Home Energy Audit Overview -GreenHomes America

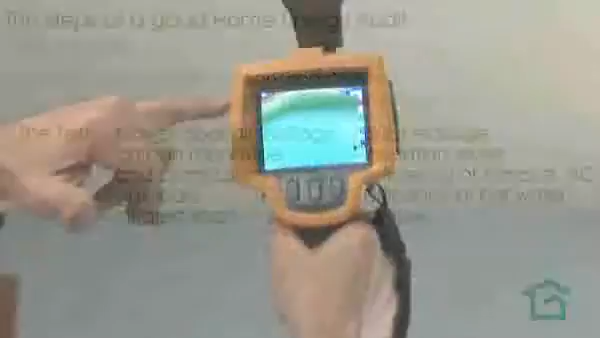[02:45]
The infrared camera can help us spot hidden defects that we couldn't find any other way.